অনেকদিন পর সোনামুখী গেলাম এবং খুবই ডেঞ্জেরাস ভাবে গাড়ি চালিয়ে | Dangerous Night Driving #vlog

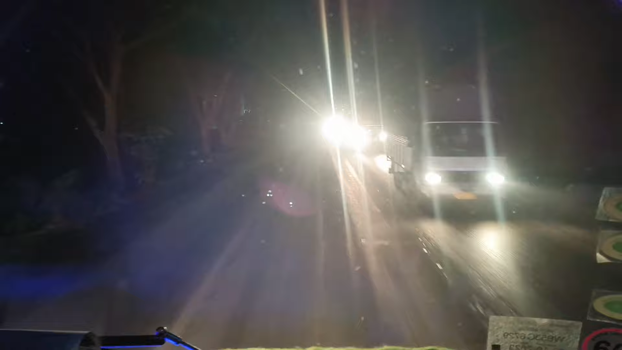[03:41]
তো চলো বন্ধুরা যাই, এই যে কথা বাড়িয়ে লাভ নাই, আর গাড়ির চাপ যা বটে, বাপরে বাপরে।
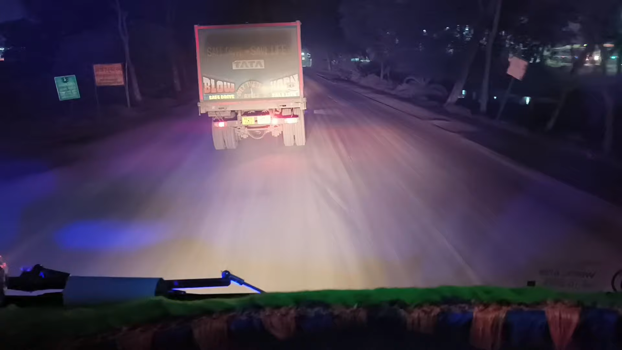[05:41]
বন্ধুরা যা হোক আবার লাইনে ঢুকে গেছি, আর এই পাশ তো তোলে জাম নাই, কিন্তু এই পাশ এই বাম দিকে জাম রয়েছে প্রচুর, লোড গাড়ি যাবার দিকে।
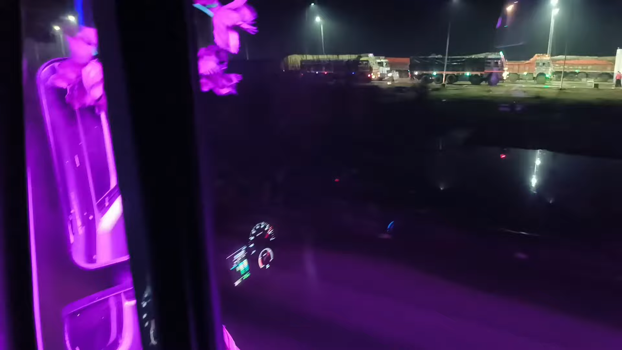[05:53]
ওইদিকে টোলটা দেখালো কবল,
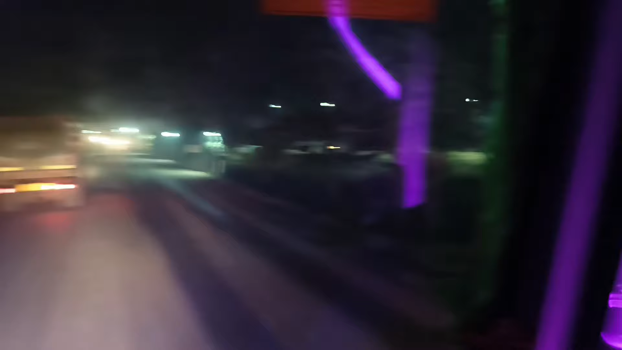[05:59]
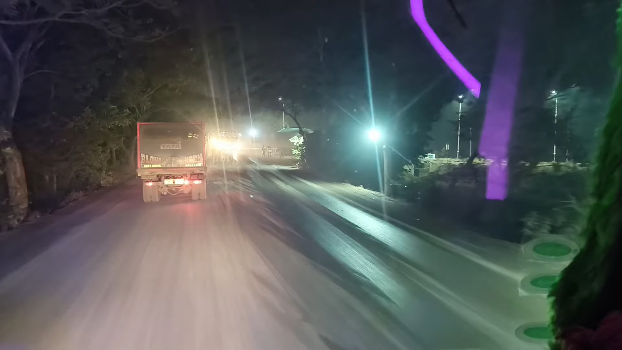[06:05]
কি পজিশন হয়ে রয়েছি বন্ধুরা, এখন টোলে জামে রয়েছি।
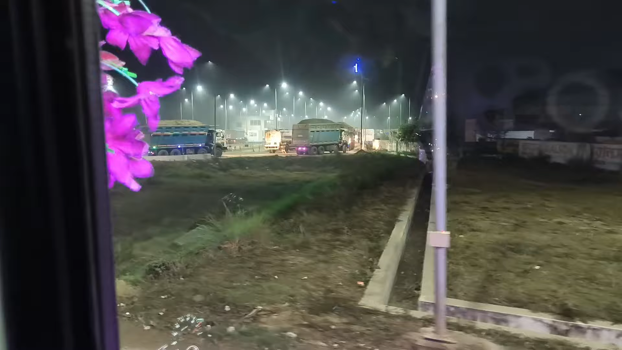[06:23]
এদের জন্য এখানে জাম রয়েছে টোলে। তো চলো বন্ধুরা, সিকিউরিটি দেখলে আমাকে আবার কী পান্দা হবে।
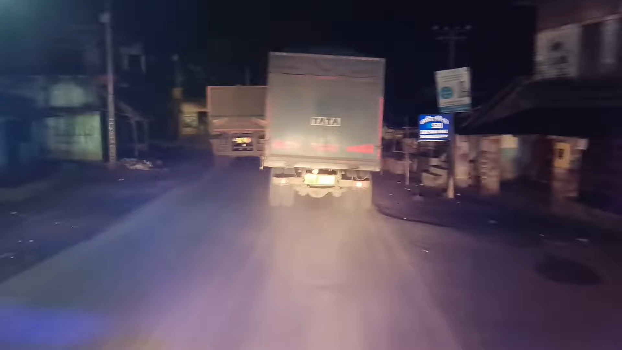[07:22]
বন্ধুরা দেখতে পেয়েছো ও ওই গাড়িটা ওভারটেক করতে এসে চেষ্টা করছে, দেখা যাক ও এত অত মাল নিয়ে ওই গাড়িটাকে ওভারটেক করতে এসে, ও সাহস বটে মানতে হবে।
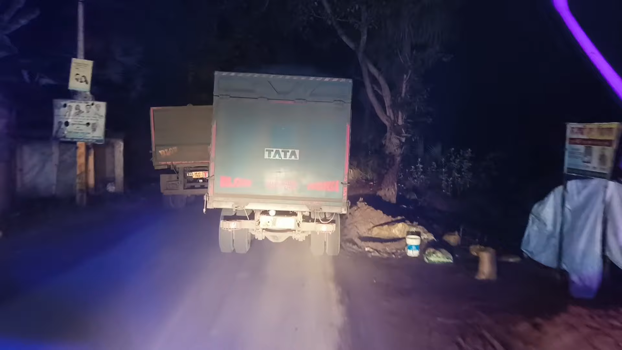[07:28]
আর আমাকে সাইড দিচ্ছে না কোনো মতে,
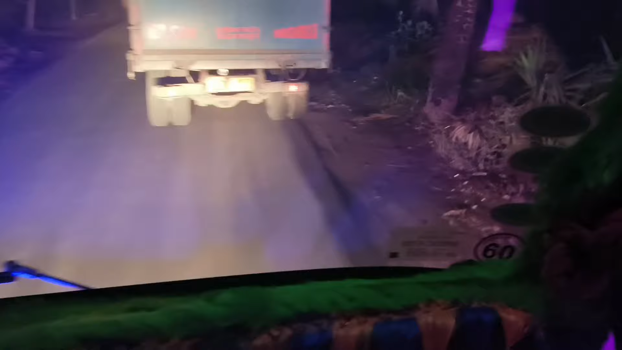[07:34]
আমি অনেকক্ষণ যাবো তো চেষ্টা করছি ওকে সাইড নেবার, কিন্তু সাইড দেয় না কোনো মতে।
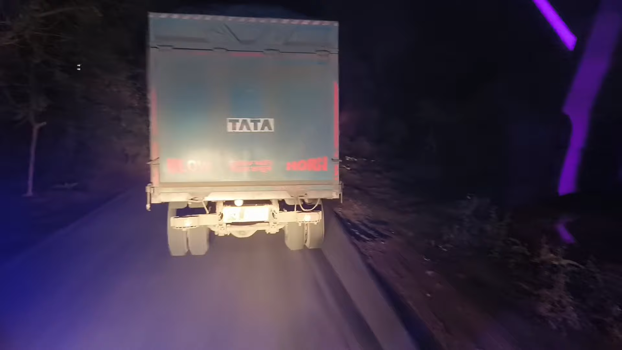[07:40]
তো চলো দেখি কেন সাইড দিবে না দেখি ওকে।
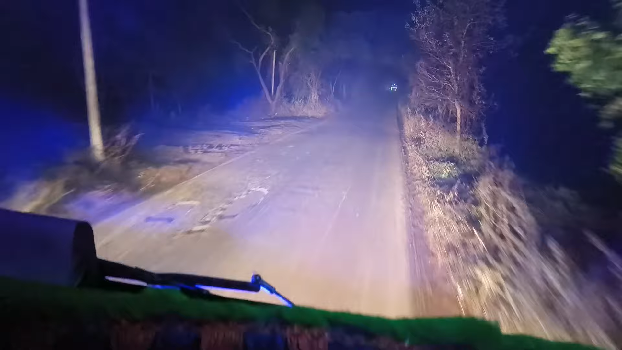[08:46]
আমি ফাইনালি ইরাম বাজার টোল ঢুকছি, দেখতে পেয়েছো। আর টাইম হয়ে গেল অনেক, 2:44 বেজে গেল। বাপরে বাপরে বাপরে বাপরে, নসিব খারাপ চলে যা